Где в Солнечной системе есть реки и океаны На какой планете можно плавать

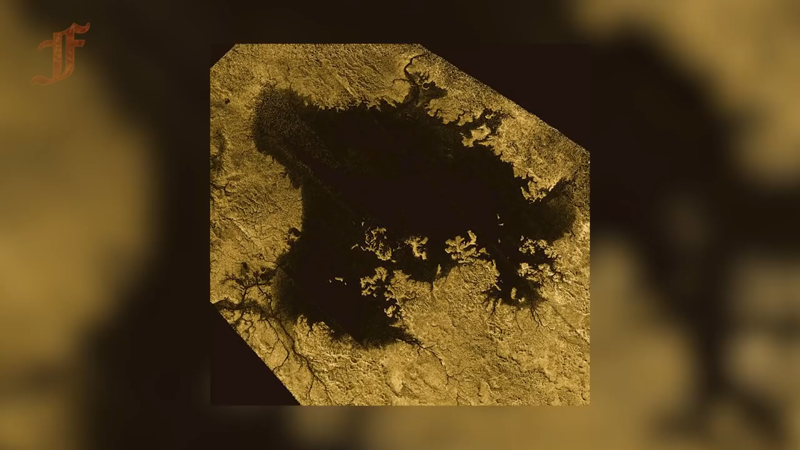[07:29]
то жидкой воды на его поверхности быть не может, несмотря на подходящее атмосферное давление. Поверхность Титана не видно с орбиты в оптическом диапазоне, но на радарных снимках заметны узнаваемые для жителей Земли береговые линии.
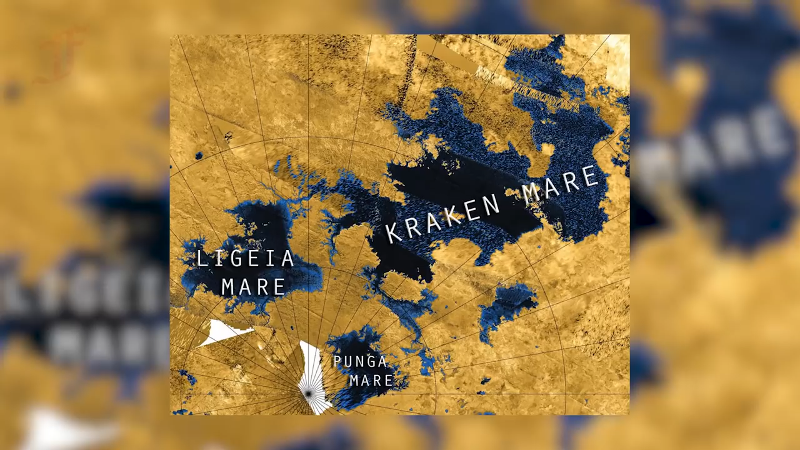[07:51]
достигает в длину 1000 километров и превосходит по площади Каспийское море.
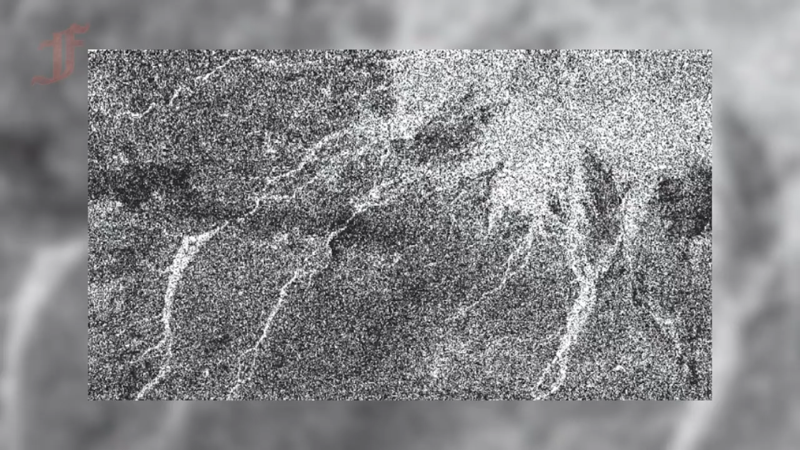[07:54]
Помимо морей, на Титане также есть каналы с текущими жидкими углеводородами длиной сотни километров.